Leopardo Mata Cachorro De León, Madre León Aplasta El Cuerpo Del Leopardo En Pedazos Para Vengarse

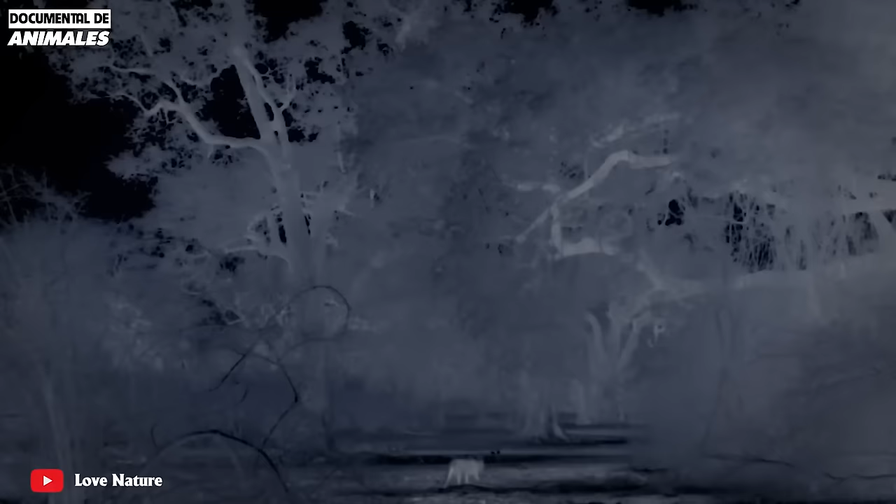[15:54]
El árbol es el hogar de babuinos con temperamientos extremadamente violentos y caprichosos.
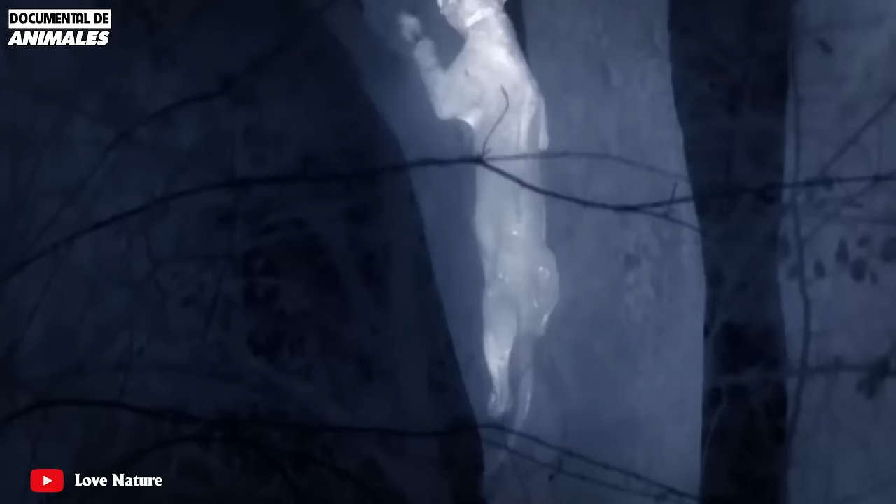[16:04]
Este es un mono extremadamente agresivo y territorial.
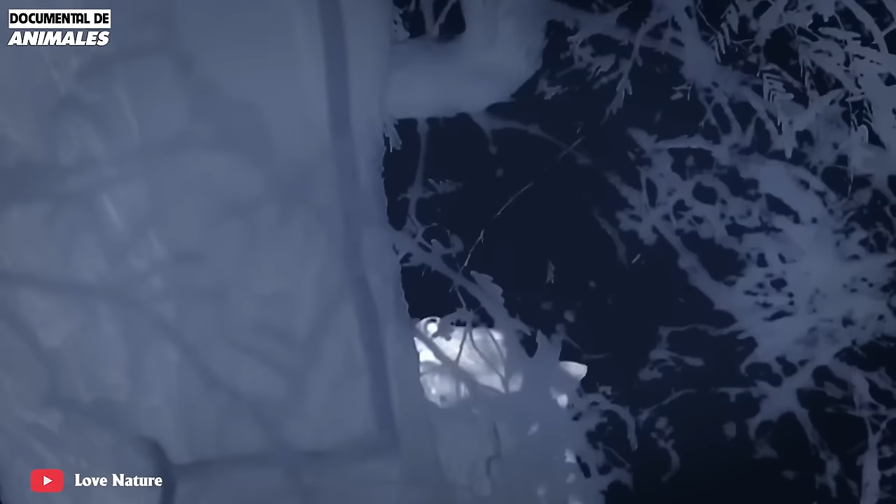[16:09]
¿No tolerará a nadie que se atreva a invadir la sala de esta?
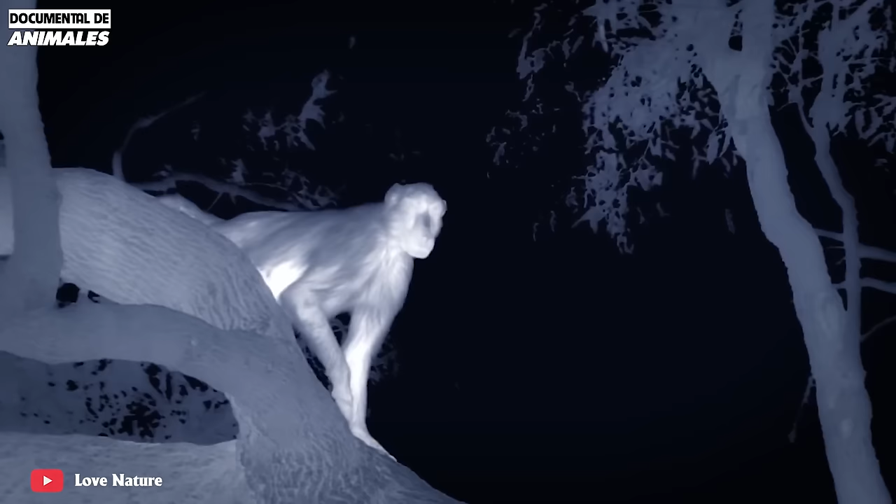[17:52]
Entre ellos a menudo feroces disputas territoriales.